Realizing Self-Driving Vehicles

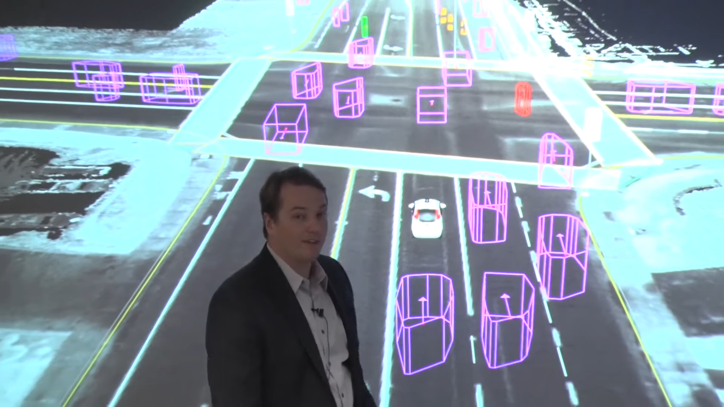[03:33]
And then up here are three cones that it's detected. And so now, in the instant, it kind of has a model of what the world around it looks like.
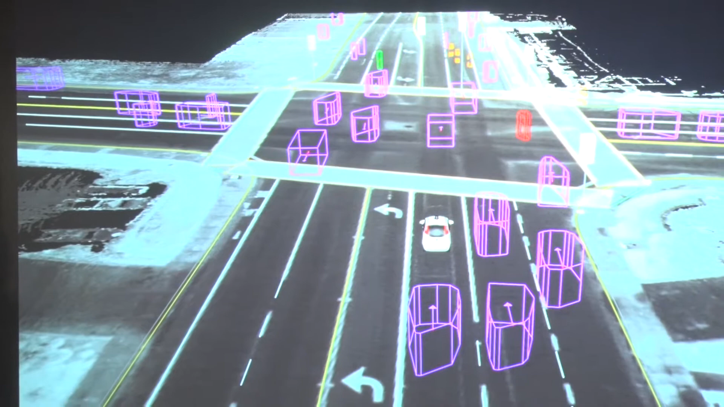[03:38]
Now that's great, but it turns out if you drive based on where everybody is right now, you're going to have a bad day.